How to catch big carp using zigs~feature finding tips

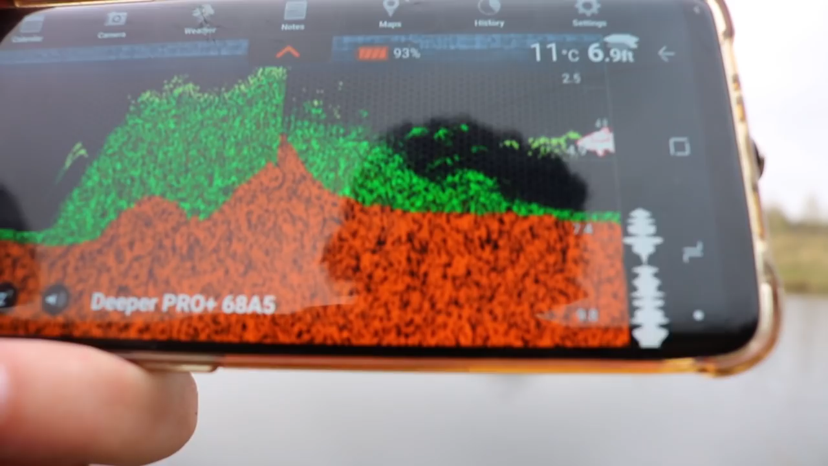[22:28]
On screen: depth 6.9 ft, water 11°C
Six foot eight. Big fatty over there. Fella. Where's he?
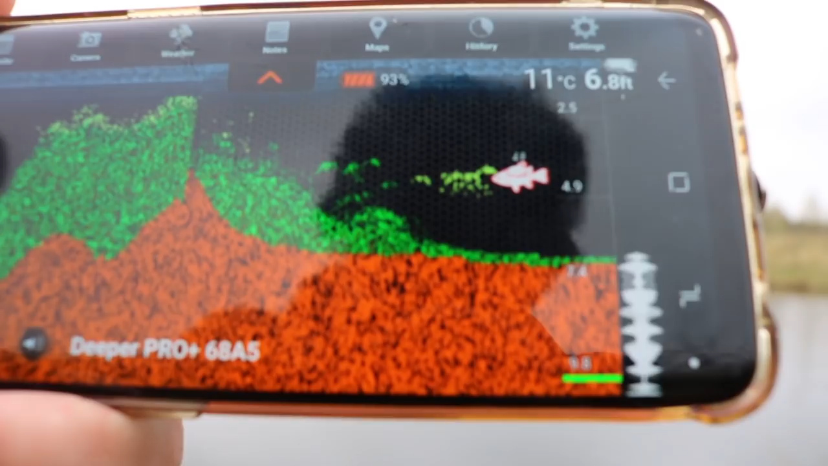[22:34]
Oh, he's just out in front where my zigs are. He's on your zigging, isn't he? Yeah. He's gone to 7 foot now, isn't it? 7 foot, so I was just a foot under the surface.
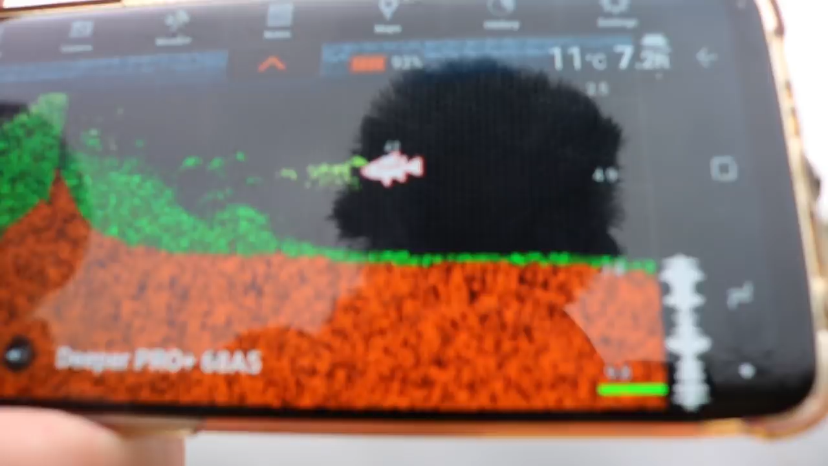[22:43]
On screen: water 11°C
What, when you caught them fish?
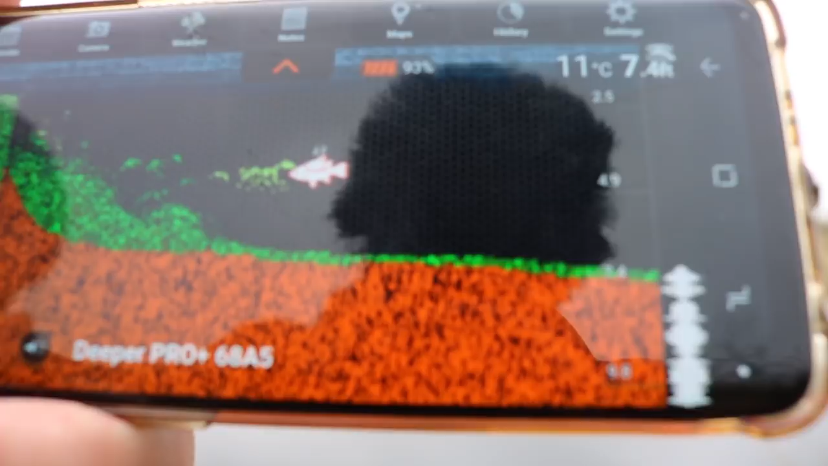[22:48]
On screen: water 11°C
Yeah, when I had that yesterday, yeah. But he's cruising at what? He's cruising at mid depth.
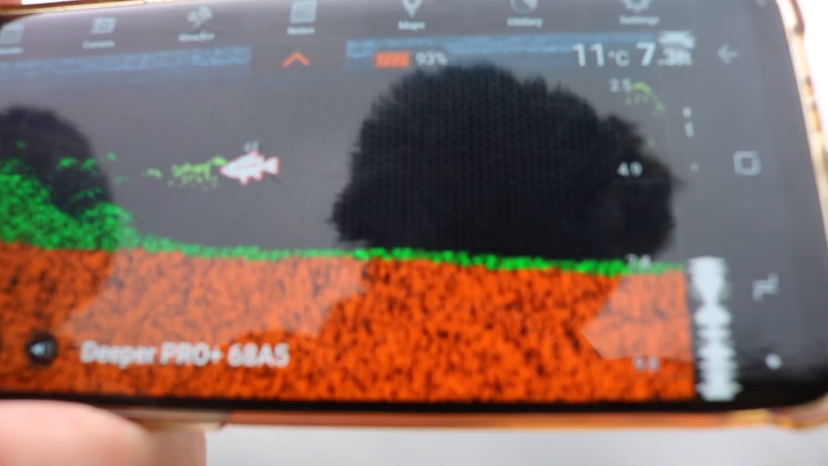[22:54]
On screen: water 11°C
He's only about 4 foot up him. Yeah.
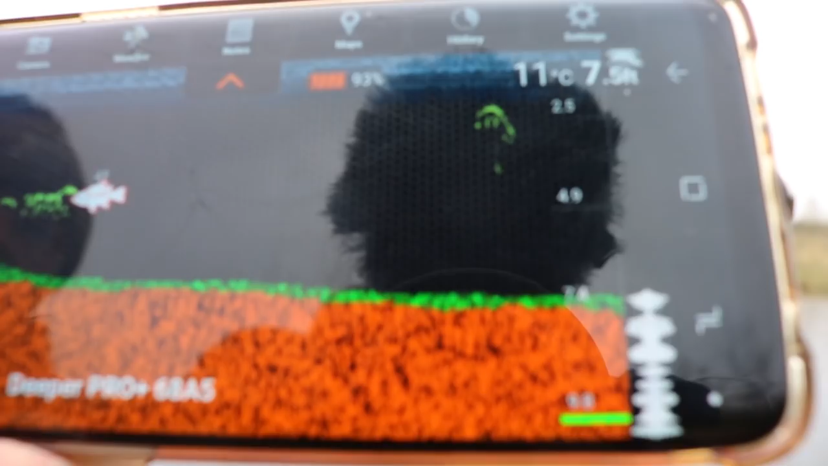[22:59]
On screen: water 11°C
It tells you where he is. 4.9 feet.
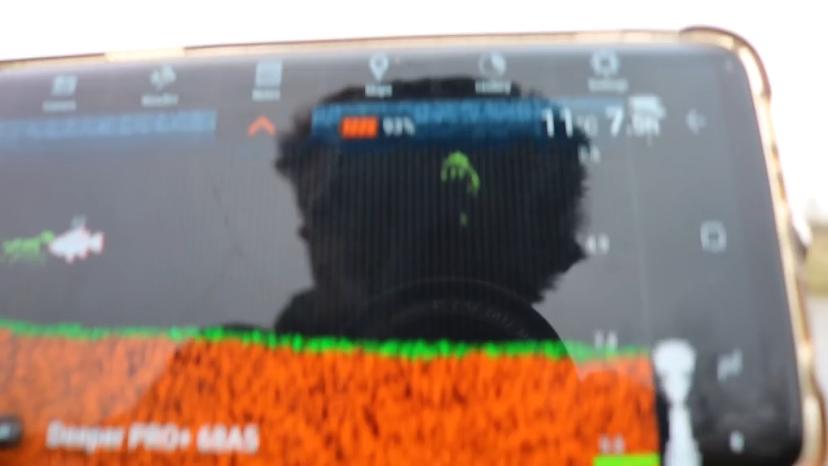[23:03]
So he's cruising around a 5 foot zig area.
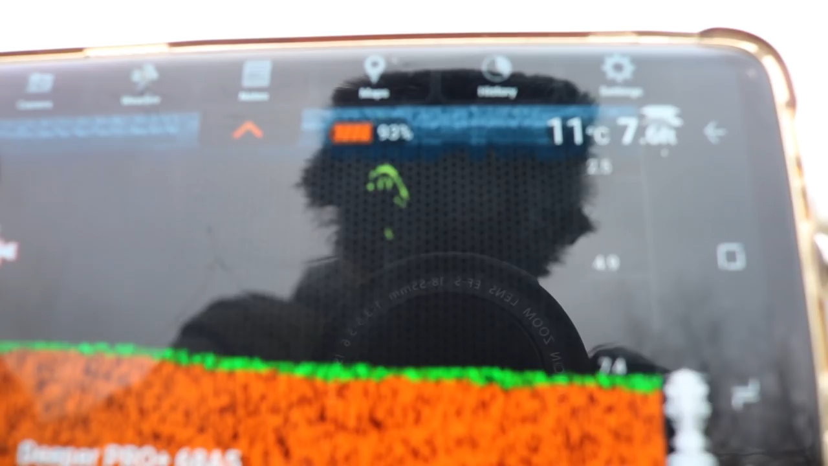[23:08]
I'm gonna go five and a bit to get me on top of that weed. Deep enough, aren't you? What are you going to here? 7.7?
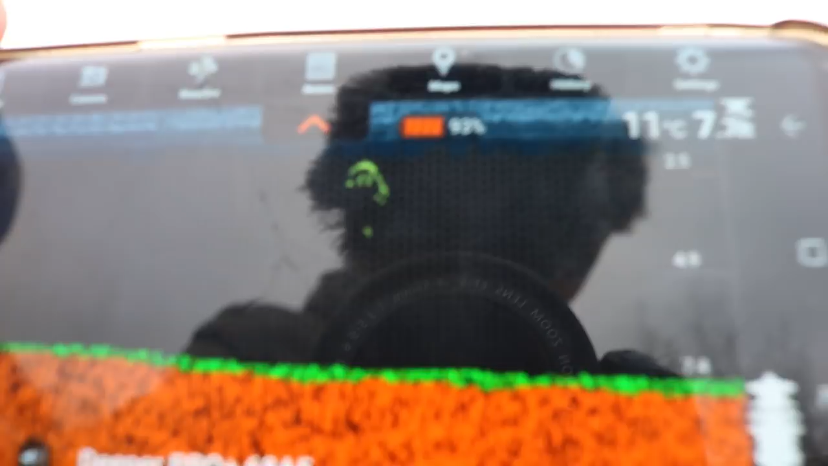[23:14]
7.7. Just in the middle there. Look how clear my swim is on that.
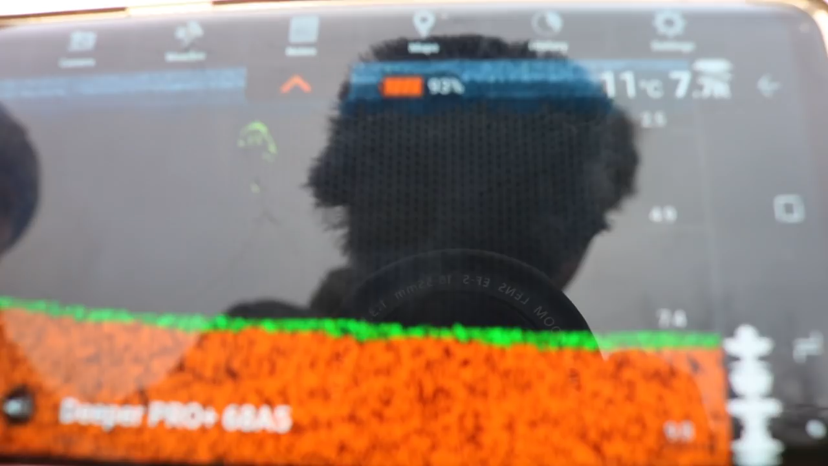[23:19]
Oh my god. I'm messing about in mine, is there? Gotta be accurate, me and mine.
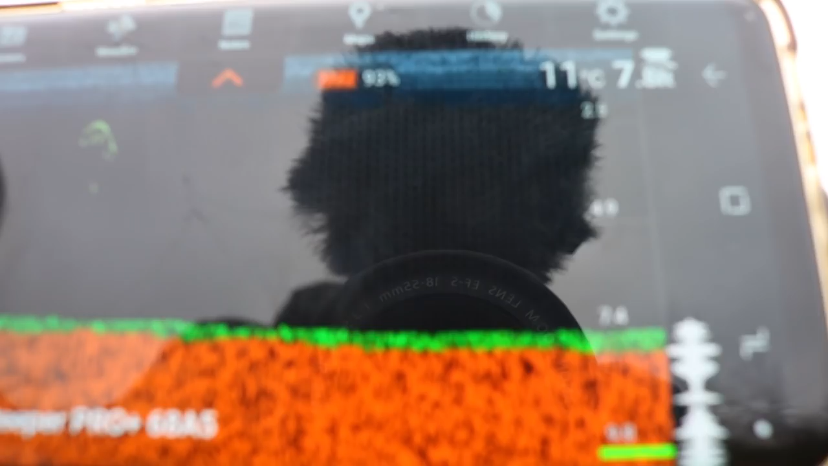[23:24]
I was on spot all night.
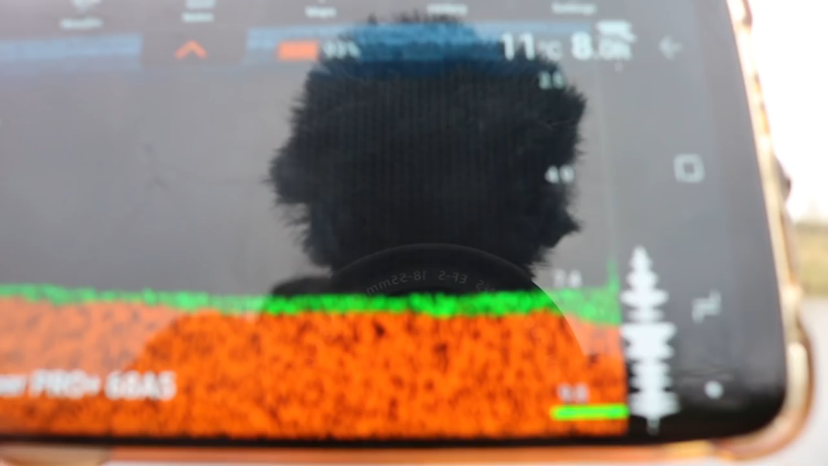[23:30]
Mm. There we go, coming a little bit of weed here.
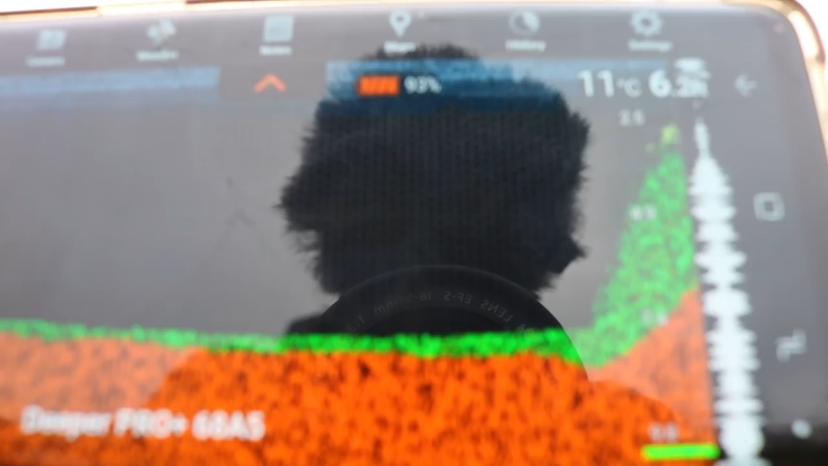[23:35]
On screen: water 11°C
In bit. I'm looking 6 foot, that bastard.
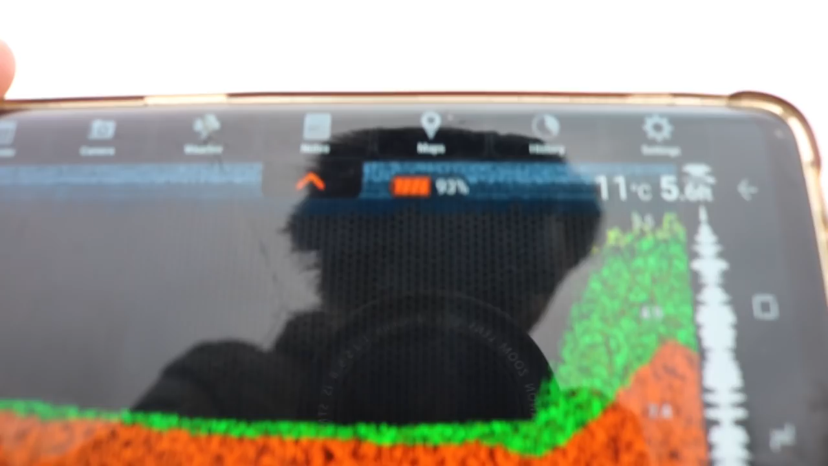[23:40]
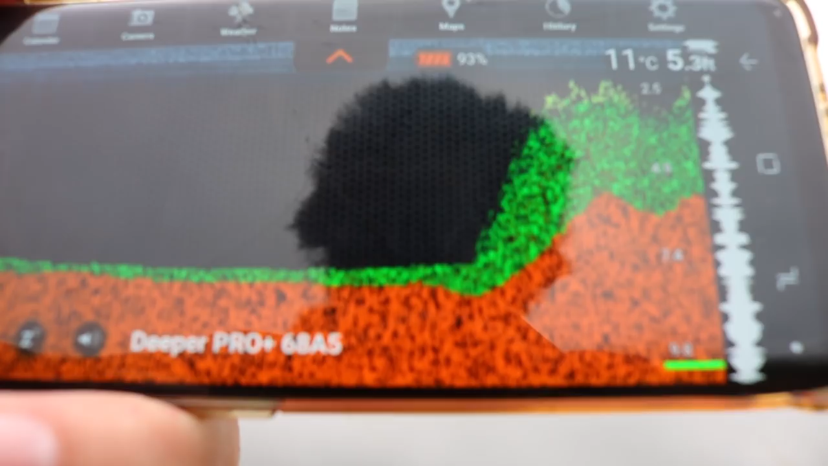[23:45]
On screen: water 11°C
All bars that you want to be fishing towards, I've covered in weed, haven't I?